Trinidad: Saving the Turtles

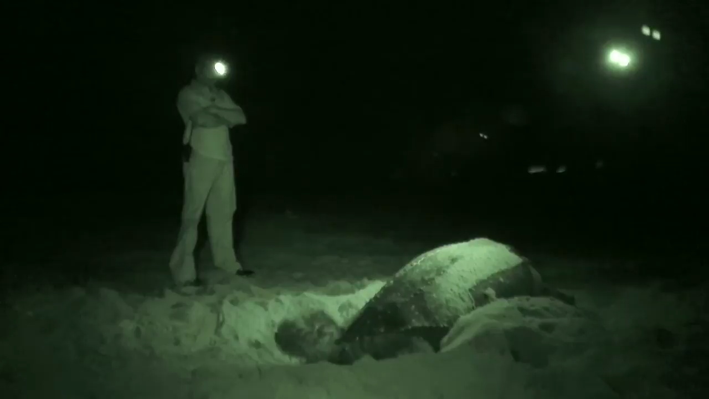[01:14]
Including patrolling the beaches at night to make sure they are safe from poachers.
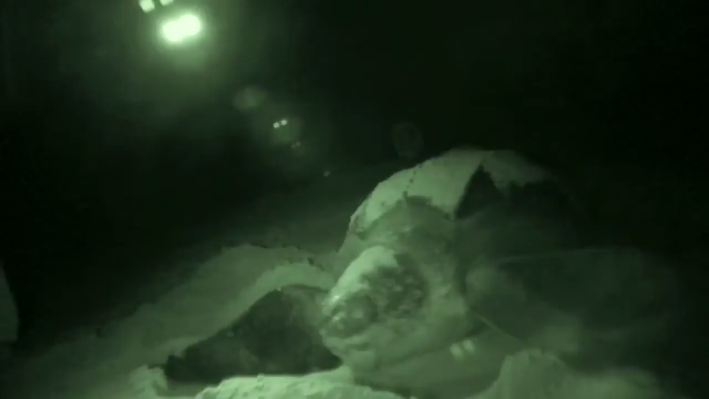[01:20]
But protection comes also from a surprising source.